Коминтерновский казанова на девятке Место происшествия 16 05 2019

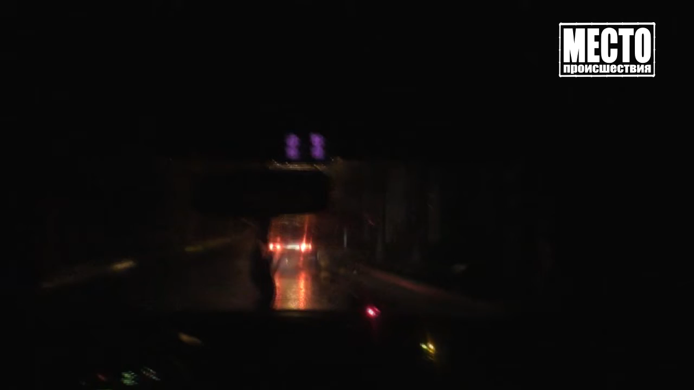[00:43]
Выражаясь простым языком, сотрудники ДПС обломали водителю девятки свидание с девушкой. Лихач не дождался, когда любимая сядет к нему в машину, а утопил педаль газа и попытался скрыться от полиции. Маршрут уже давно облюбовали все местные бесправники и пьяницы. Улица Рабочая, там где ямы, лужи и полный, что называется, оффроуд.